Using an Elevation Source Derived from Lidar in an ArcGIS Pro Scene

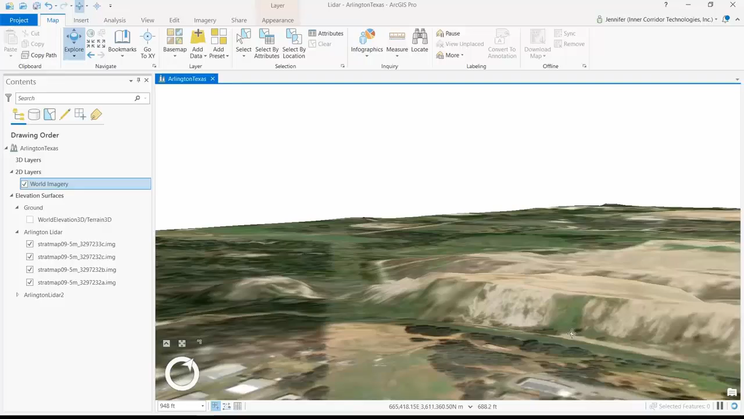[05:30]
It just looked relatively flat before. And again, that was for two reasons. The default elevation source is not high enough resolution to see this much detail, and that default elevation surface is not as timely, so it was probably collected before this construction started. But even over here, where it's not really construction related, you can see a lot more detail in the elevation change. So there you go. That's how you use derivative LiDAR products to provide elevation to your 2D layers in ArcGIS Pro.